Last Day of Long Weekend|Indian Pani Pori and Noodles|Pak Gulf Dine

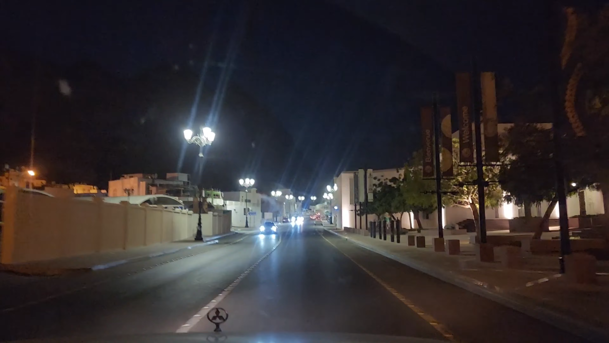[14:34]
म्यूजियम स्ट्रीट बड़ी प्यारी है रोड कह लें बड़ा ही प्यारा बना हुआ है दोनों तरफ जो लाइट्स लगी हुई है ना वो बहुत ही अच्छी लग रही है पुरानी घर है
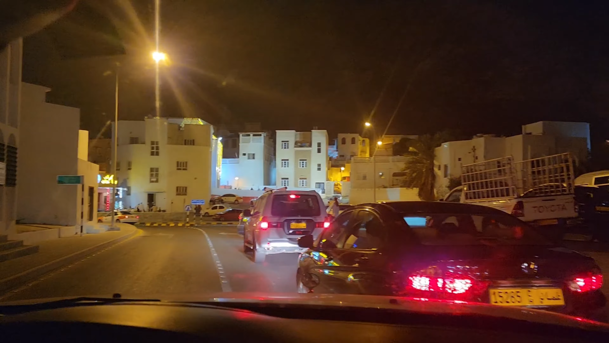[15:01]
यहाँ पे कोई शादी हो रही है।